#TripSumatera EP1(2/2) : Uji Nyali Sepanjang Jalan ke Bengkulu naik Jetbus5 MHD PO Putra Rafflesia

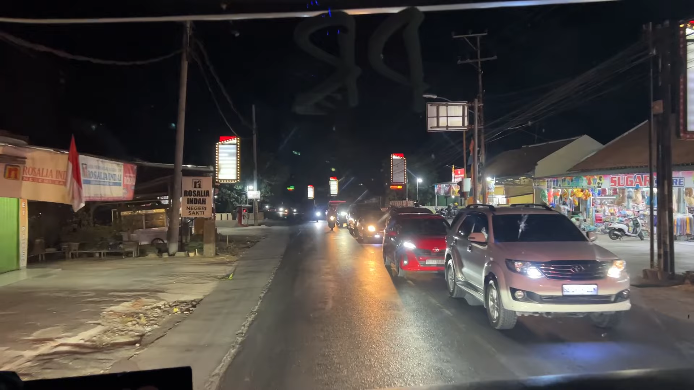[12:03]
Ini kalau tronton repot deh lewat sini ya. Harus tengah malam. Repot. Harus tengah malam ya. Harus, iya, benar-benar. Belokannya patah, sempit. Kalau dia lewat tengah malam kan aman.
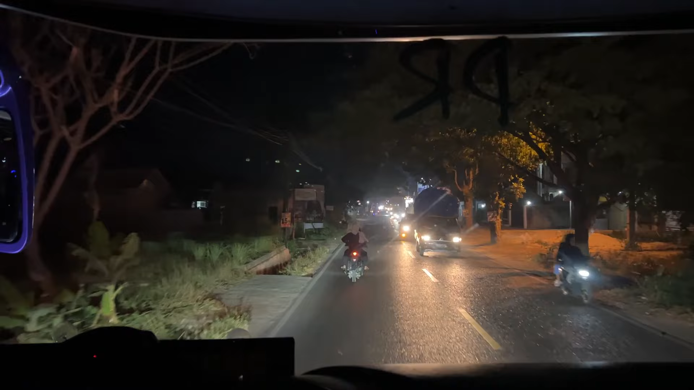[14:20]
Oh, kita masih Prince Sewu nih ya. Jalannya sempit, rame. Nah. Belum lewat ini. Tempat apa? Tempat nongkrong. Iya, sawah-sawah itu.
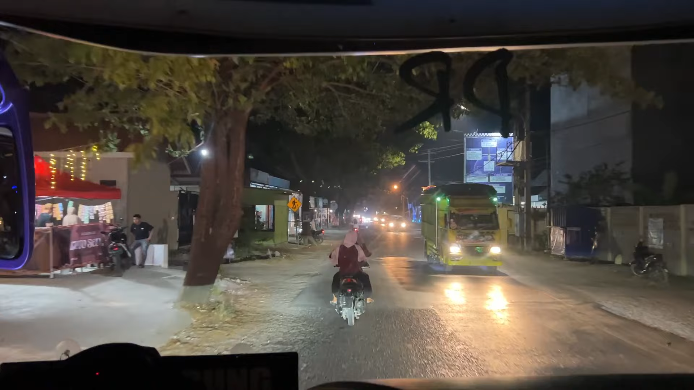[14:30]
Sawah-sawah itu. Oh, jadi. Nah, inilah dia nih.
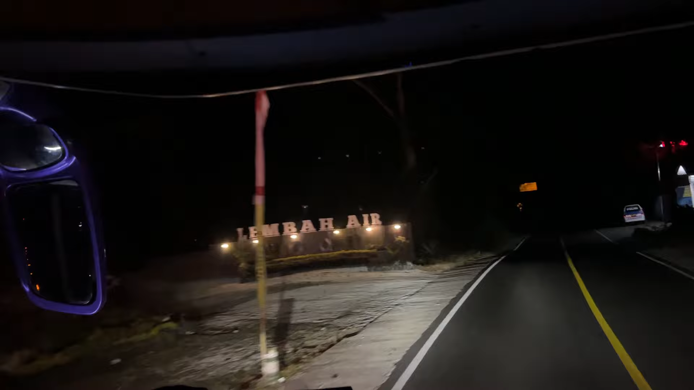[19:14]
Tembah air. Cuma dibuat itu das batu keramat. Iya kan? Apa itu? Batu keramat. Oh. Mana ada orang berani masuk sana? Itu lah aku bilang tadi. Iya iya iya. Batu keramat. Ini sini berani. Iya, pantas tadi sepi banget. Ada orang pun sini aja enggak mau. Lewat dari jam 1.
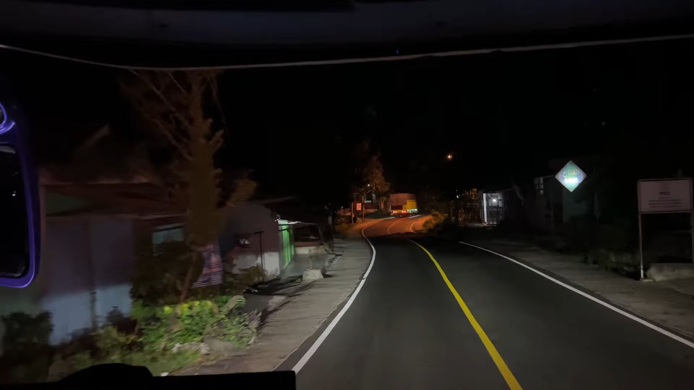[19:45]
Oh. Batu keramat, Kota Agung. Kita nyuruh orang Oxford. Kalau kan kanker apa jangan kerja tuh. Bas.
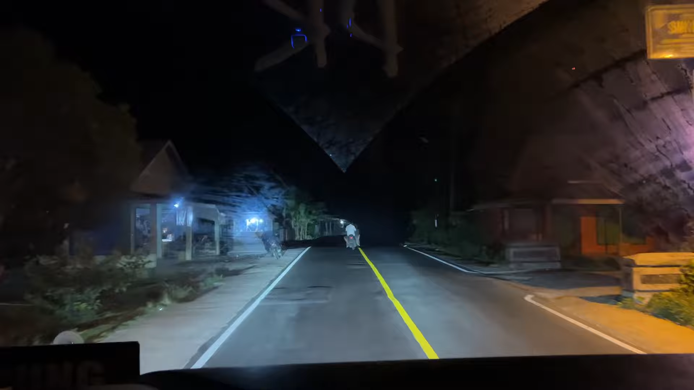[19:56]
Aduh banyak banget motor nggak pakai lampu.
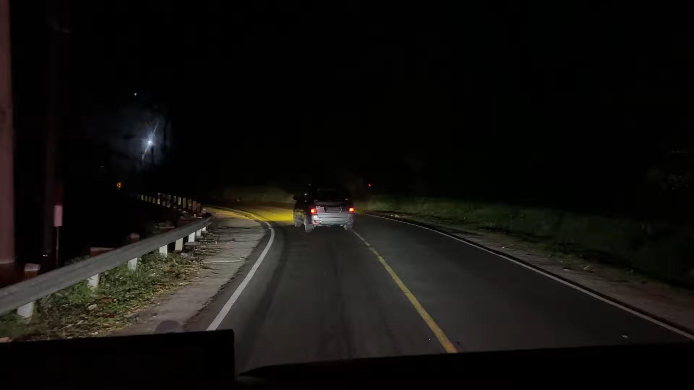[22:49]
Panjang banget tanjakannya. Masih ini. Setengah aja belum. Wah. Masih jauh. Masih jauh. Siap. Untung udah di remap nih.
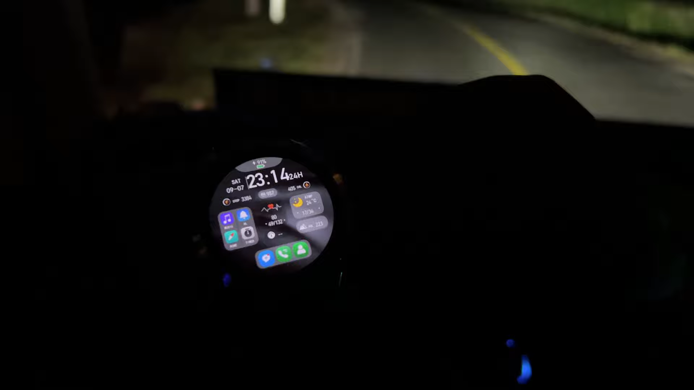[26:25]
Aduh, buram. Nah, ini 229, 230 naik lagi.
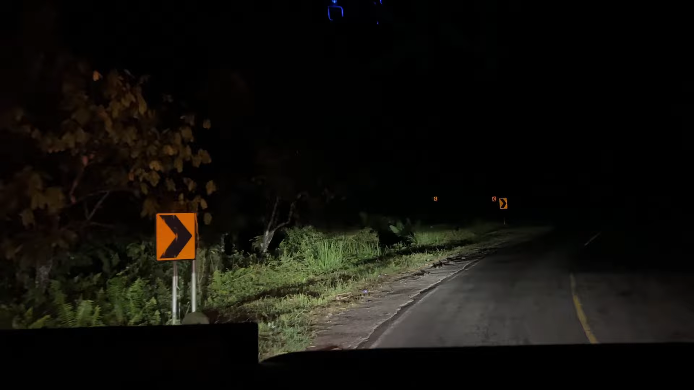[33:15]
Masih naik lagi, naik terus berlika-liku gitu guys.
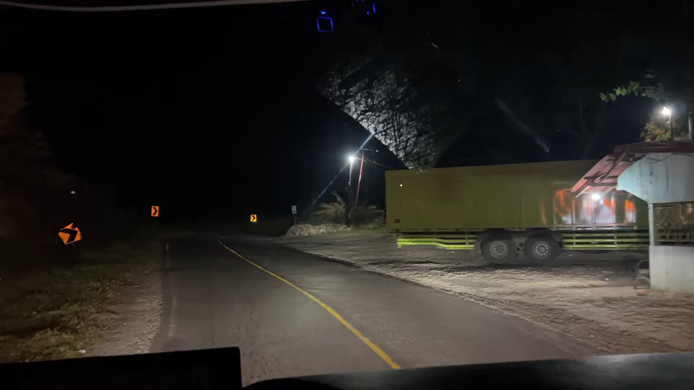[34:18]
Ini udah agak ini ya, agak landai. Ini kita sekarang ada di ketinggian 505 di atas permukaan laut.
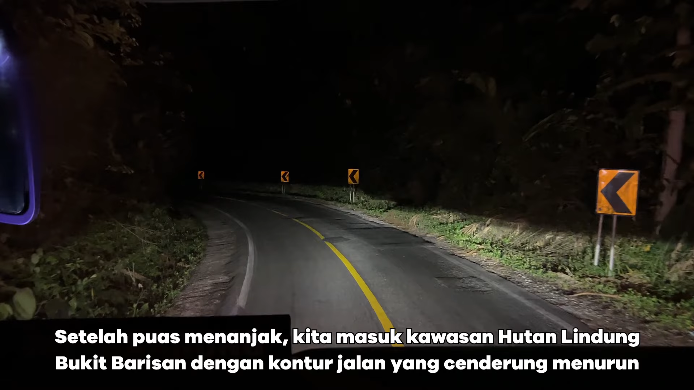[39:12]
Oh ini hutan lindungnya. Oh, ini udah turun yang harus dijaga remnya guys.
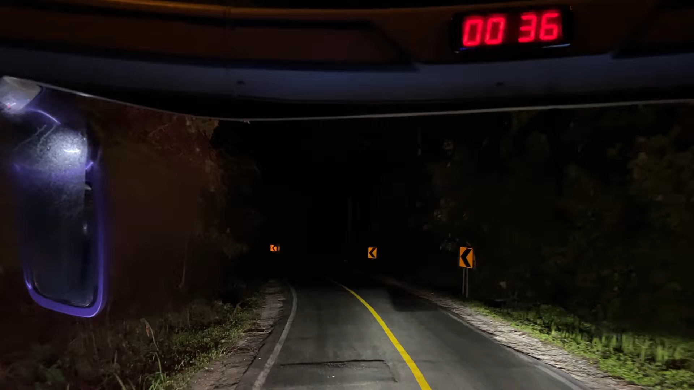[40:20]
dan kita juga harus kasih aba-aba lampu jarak jauh, klakson kayak tadi.
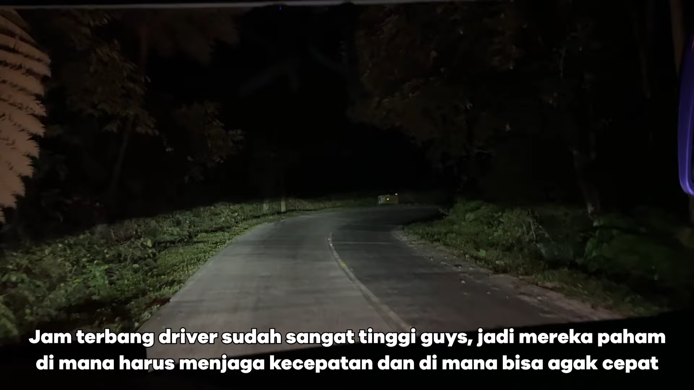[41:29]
udah hafal lah yang mana yang benar-benar harus dijaga remnya, yang mana yang bisa lost. Jadi lancaran pulau bawah ini lah, sama-sama. Ya tuh sebelah kiri itu.
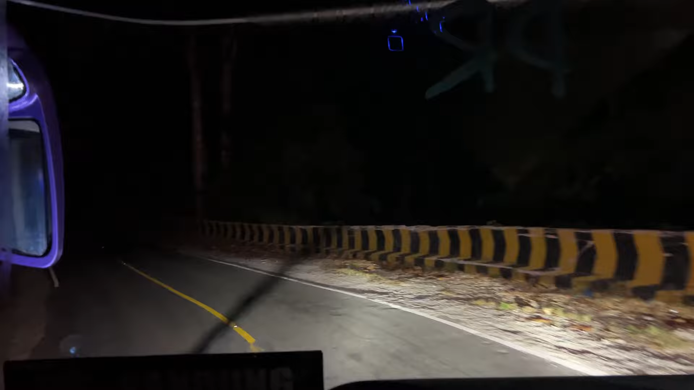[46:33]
Ya. Oh, serem banget. Oh. Ada sejarahnya itu. Oh, alah. Serem. Guling dalam. Aduh. Ditutupi apa nih dikasih tower tadi? Aha. Bukuri, ya, itu. Oh. Jatuh. Itu kan jurang lo dalam tuh. Ah. Jatuh dari sana. Oh. Kalau disebut Bing mayat itu dulu. Itu ada ambulan bawa mayat. Oh, ambulan yang jatuh.